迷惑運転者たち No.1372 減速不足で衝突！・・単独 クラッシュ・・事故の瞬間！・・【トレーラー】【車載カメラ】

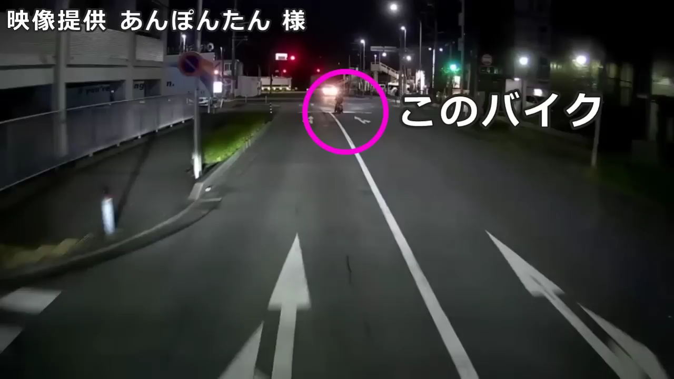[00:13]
あ、テールが切れてるのか、ブレーキがつくのかな。あ、切れてるんじゃないのか。後ろのテールランプがね、なんか切りかかってますよ。かなりね、暗くて、ものすごい暗いんですよ。だから、直した方がいいかもしれないですよ。テールランプが。はい。